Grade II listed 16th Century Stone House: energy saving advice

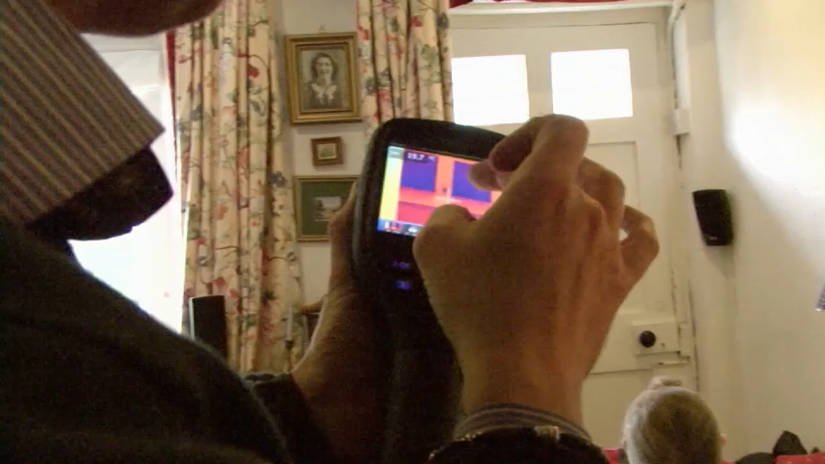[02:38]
Even though I've got my pieces of foam in there. Mmm.